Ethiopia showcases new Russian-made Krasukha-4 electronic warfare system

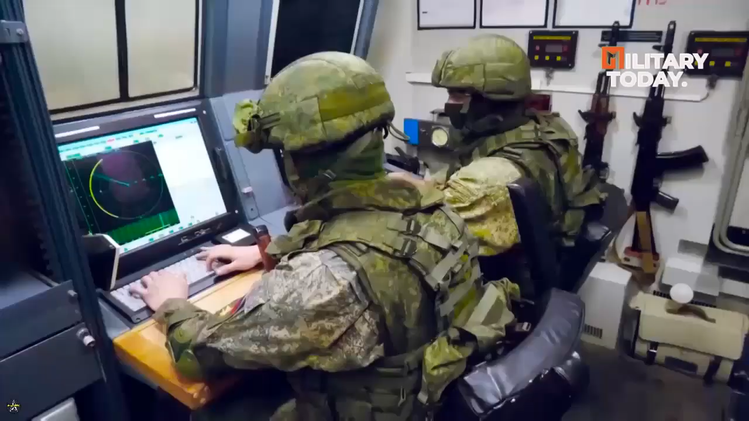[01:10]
The Krasukha-4 jamming system is known for its ability to emit powerful radio frequency (RF) energy beams,
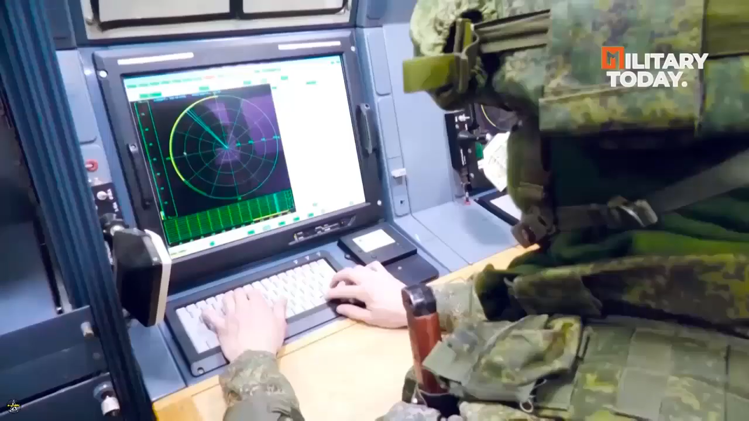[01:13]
which are potent enough to physically damage sensitive electronic systems on certain targets.
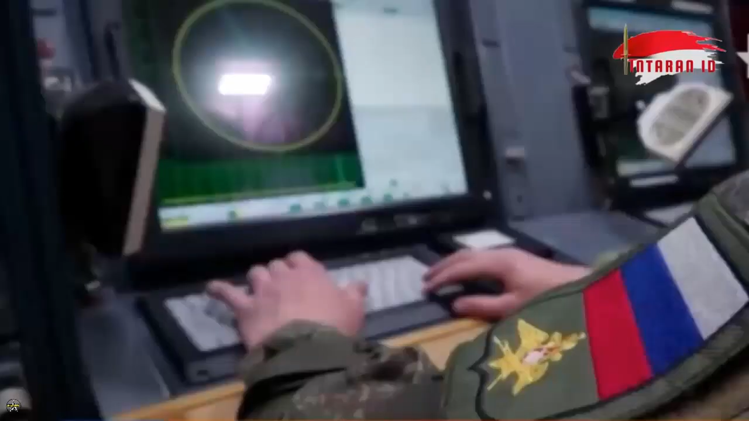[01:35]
at a distance ranging from 150 to 300 kilometers, approximately 93 to 186 miles, in any direction.